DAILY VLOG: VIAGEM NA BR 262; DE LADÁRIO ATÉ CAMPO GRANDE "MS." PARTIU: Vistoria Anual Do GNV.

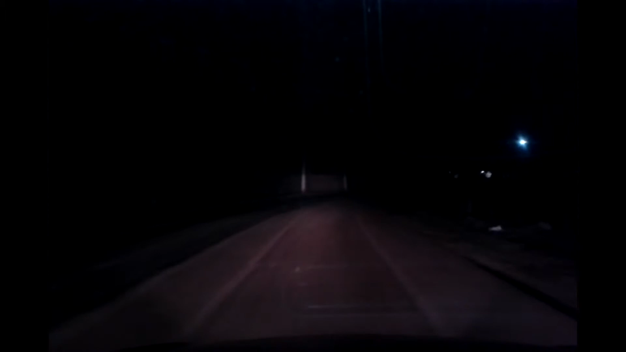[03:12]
Agora nós estamos na saída da cidade de Ladário. Logo aqui na frente nós temos o portal, que é o portal de Corumbá. Virando aqui, entrando na rotatória do portal e virando aqui para a esquerda, já é sentido Campo Grande.
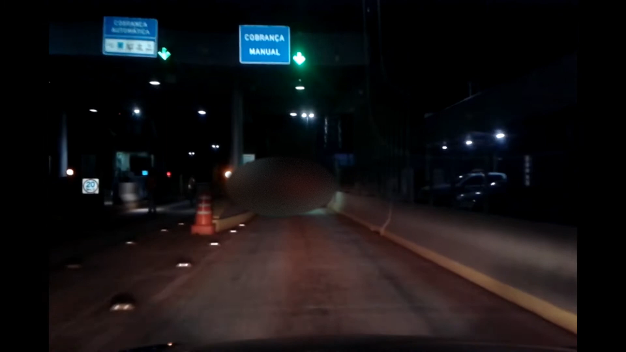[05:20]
Ali é pra quem tem aquele... Sem parar, né? Paga por mês. 12 reais. Tá 12 reais? Não, eu tô vendo ali, ó.